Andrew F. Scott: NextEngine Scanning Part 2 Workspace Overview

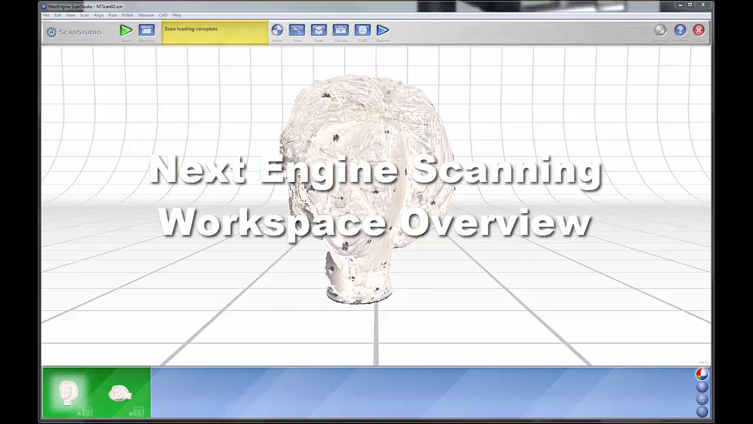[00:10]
Okay, I want to talk about the basic ScanStudio environment. We're going to start talking about ScanStudio. And when you open it up, and I opened it up to a file that I have here,
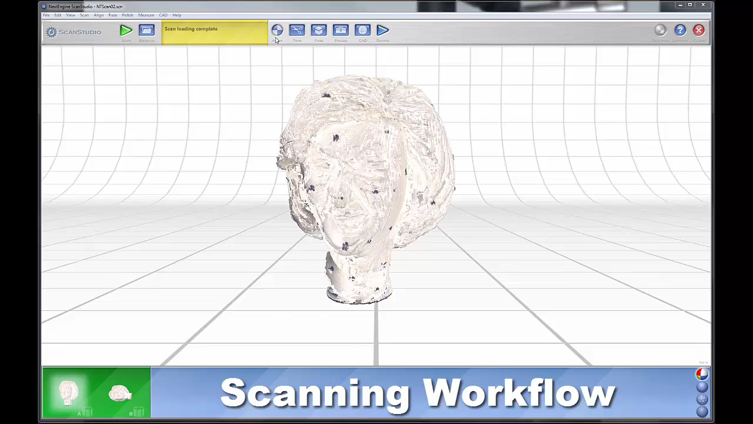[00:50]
trim, fuse, polish, and then output. Okay, and over here, you have your settings windows where you can adjust your settings.
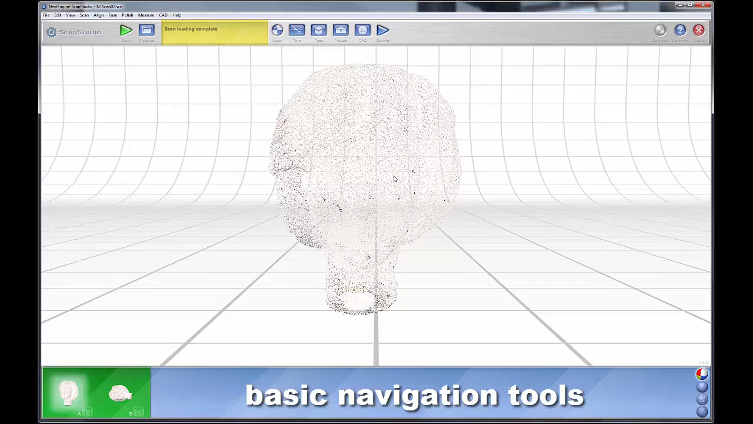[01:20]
Your right mouse button, you zoom in, zoom out, and you hold down both to pan.
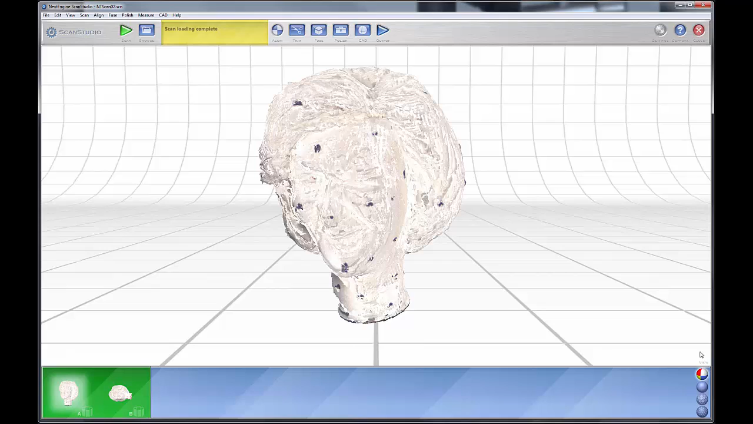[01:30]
You'll note that here, on this row right here, you have four different texture modes.
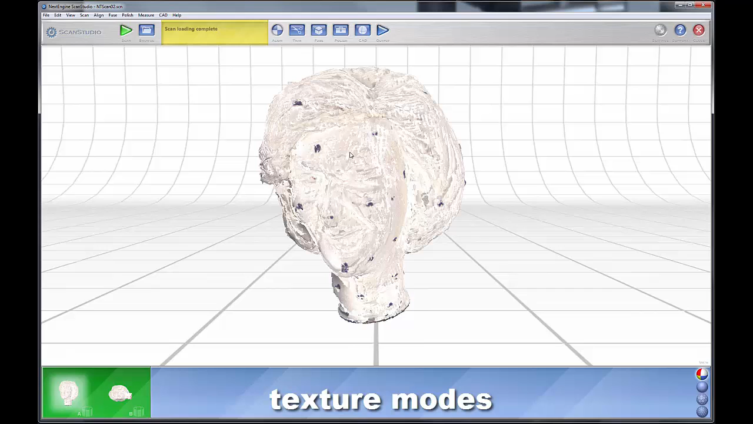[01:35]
This is texture, and as we stated earlier, here's where you can sort of see those alignment pins on this scan.
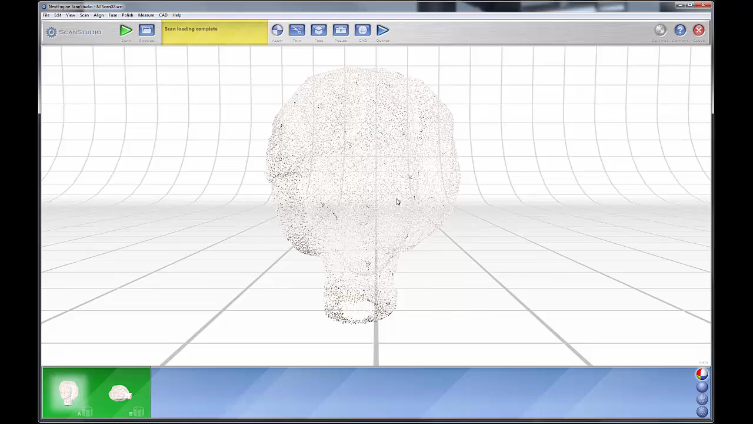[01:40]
Okay. Below that, you have this mode, which shows your data as a solid object.
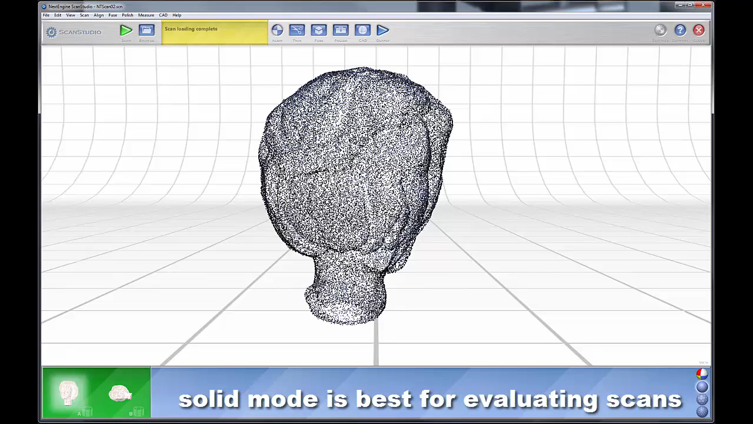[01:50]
This shows the model, your scan models, as a solid object. Here, you can view it as polygons.
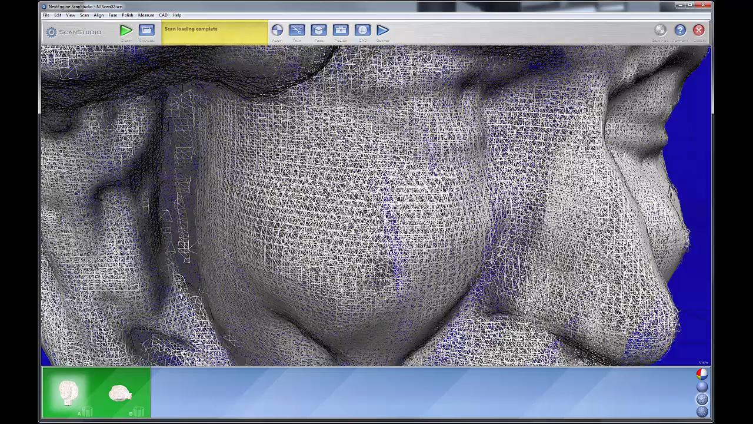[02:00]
And here, we can actually see all the overlapping scans that comprise this model.
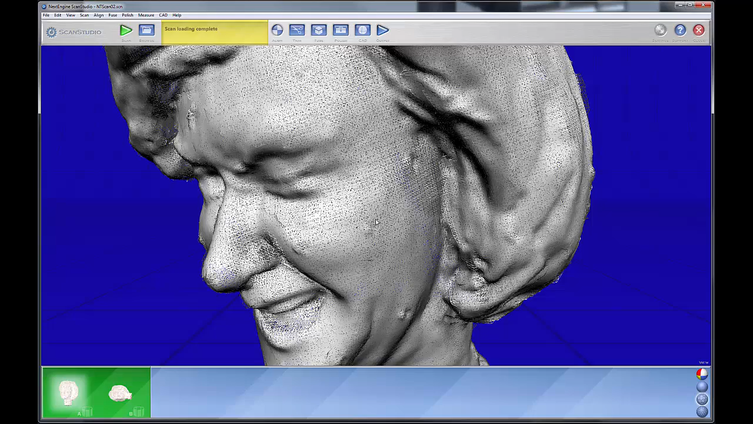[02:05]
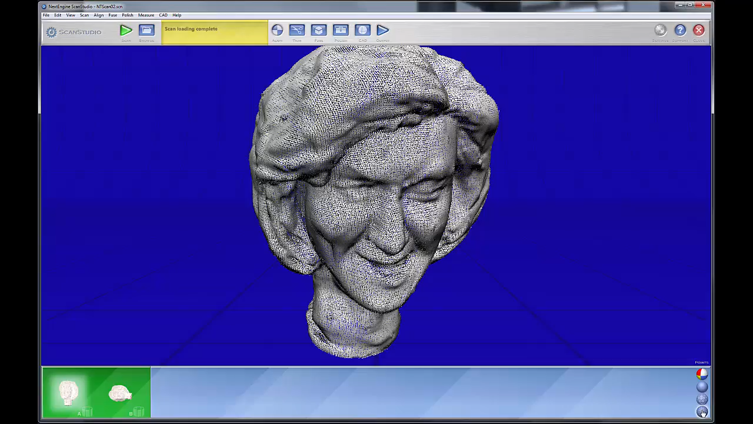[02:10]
And finally, on the bottom, you can also view your data as a point cloud, as a point cloud.
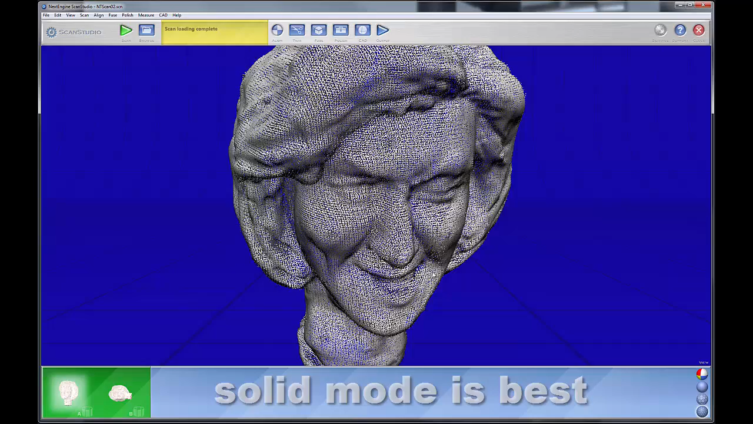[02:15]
Most often not, I like working in solid mode, unless I'm aligning.
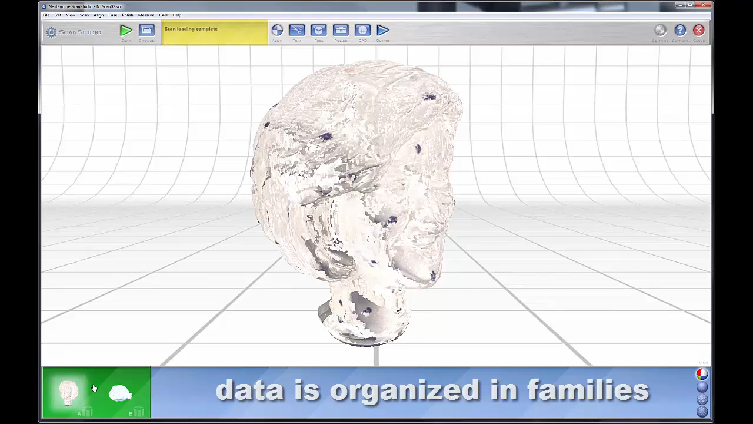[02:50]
of individual scans, bracket scans, or in this case, 360 scans. You'll note here that we have two different scan families that comprise this model.
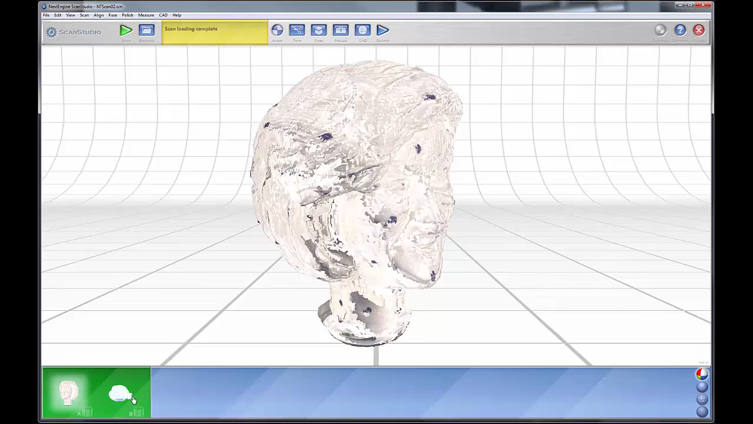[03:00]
Now, one of the most important things that you need to do before you start